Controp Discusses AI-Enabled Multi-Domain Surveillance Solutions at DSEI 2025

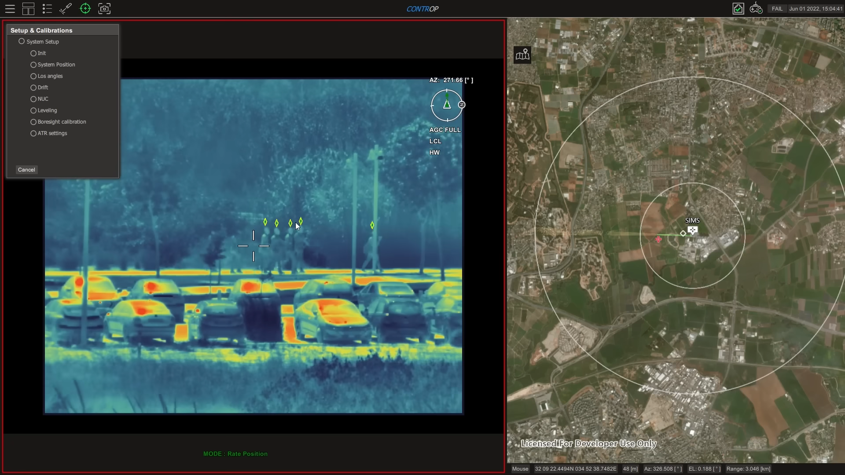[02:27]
of the target can give him the ability to take the decision quickly.
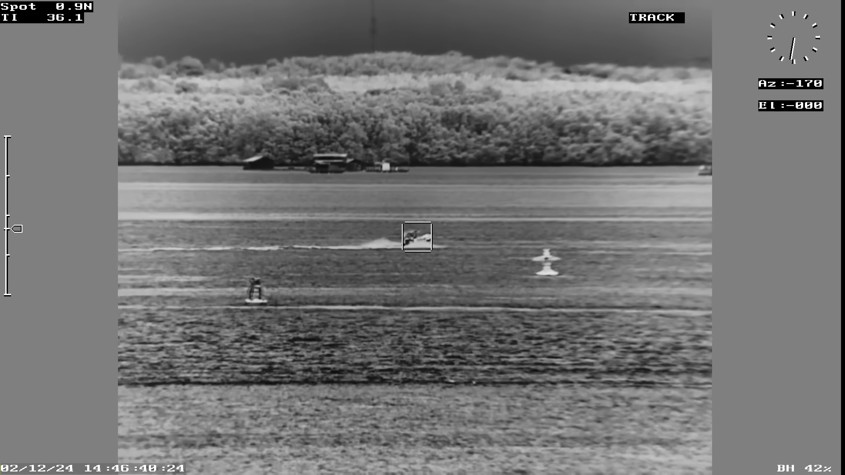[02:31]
He will know whether it's a jet ski, a boat, a man with a rifle or just a cat or a donkey and then he will decide whether it's a threat or not,